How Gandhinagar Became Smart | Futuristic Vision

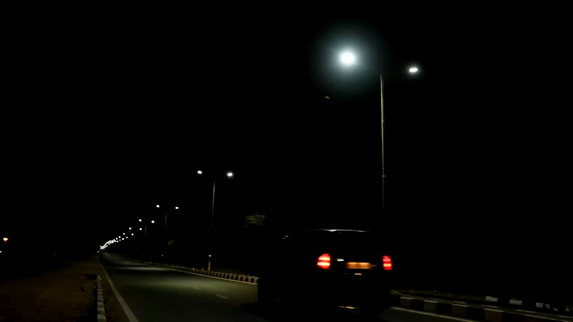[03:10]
Gandhinagar where 1,000 smart street lights will illuminate the city and